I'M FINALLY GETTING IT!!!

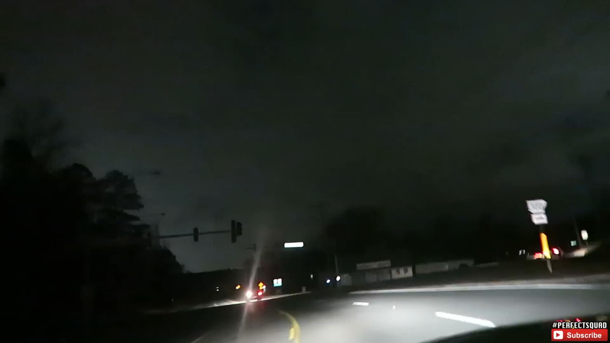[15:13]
I just came through here and the lights was working. Like, what the fuck? Somebody must have fucking hit something. Yo, it's dark as fuck, y'all. It's pitch back here, bro. Like, damn, what happened? I just pulled up to the crib, y'all.